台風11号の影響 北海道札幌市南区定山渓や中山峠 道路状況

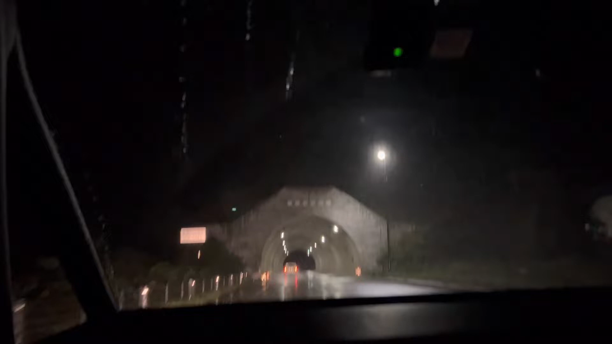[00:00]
はですね、2022年の9月の6日になります。現在、定山渓の2車線道路を走行しております。
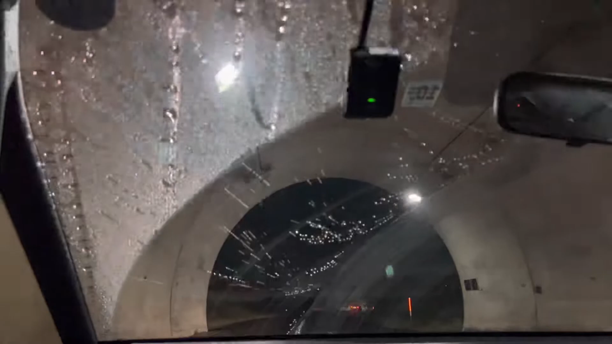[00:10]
でですね、キボルス側から上がってきたんですけれども、最初
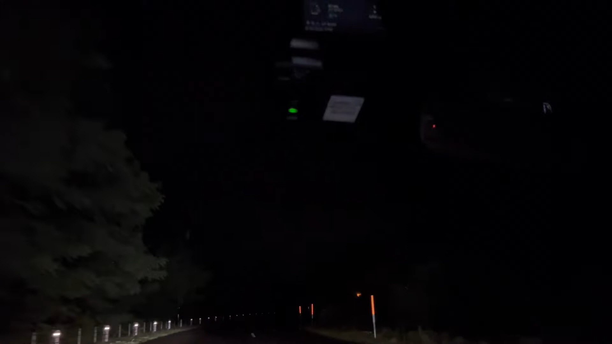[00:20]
中山峠入る前のところに、まあ飛散物結構割と落ちてたんですね。なんかテントのような、なんかのカバーのようなものが結構落ちてて、結構というか、まあ一つしか落ちてなかったんですけれども、まあ落ちてました。で、中山峠の山頂、道の駅越えたあたりからも結構風がめちゃめちゃ強くて、結構煽られましたね。
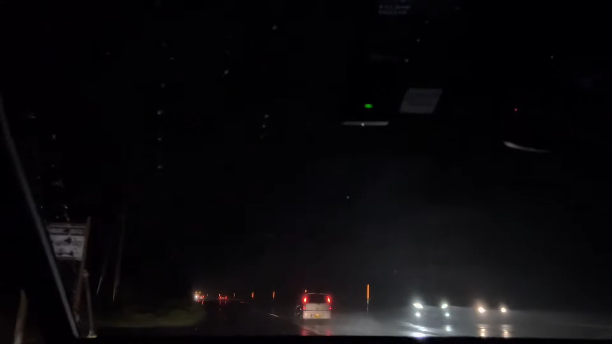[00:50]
で、定山渓の1車線道路の、あの直線の道路ですね、まあ分かる人には分かると思うんですけども、この直線の道路は割かしあの平凡かなと思ったんですけど、結構なんかあの木の枝が折れたようなものが結構飛散物としてありました。で、今定山渓の2車線道路を走行してるんですけど、やっぱり普段と同じ状況ではないですね。